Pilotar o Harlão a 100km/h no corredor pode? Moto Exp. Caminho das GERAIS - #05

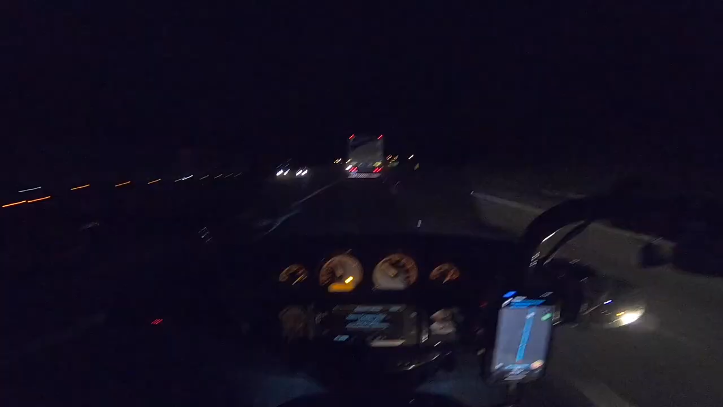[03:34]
É, piazada, o som de Recamos de San. Anoitecemos na estrada, né? Não tem nada de San. San foi embora. O que você faz quando você anoitece na estrada, americano? Cara, toca a ficha, né? Fazer o quê? Tem que chegar? Não tem o que fazer. O negócio é ficar de boa, redobrar a atenção. Essa aqui tá de boa, com duplicada, né? Chegando em São Paulo, ainda falta 100 km. Mas vamos ver.
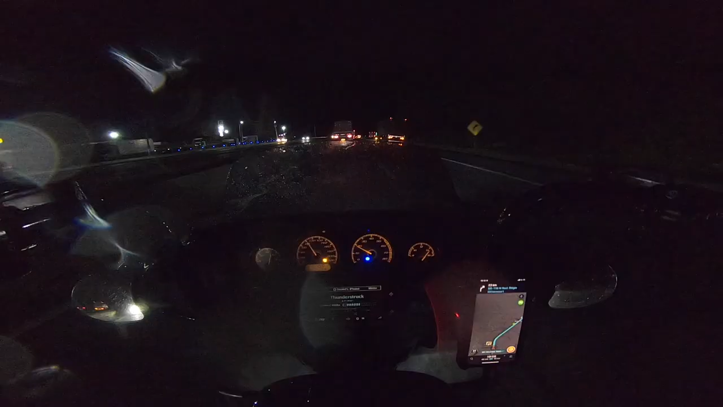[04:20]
Vamos lá, piazada, estou nos últimos 47 km, já caiu chuvinha, já não tá dando pra chegar porra nenhuma, com essa viseira toda molhada de chuva. E aí você entra aquela sensação dos 47 km durar pra sempre, né? É isso aí, cara, tem que manter a calma e continuar. Deixar aberto a viseira, vai atrapalhar o áudio pra vocês aí, mas não posso fazer nada. Talvez vocês nem escutem o que eu tô falando, mas...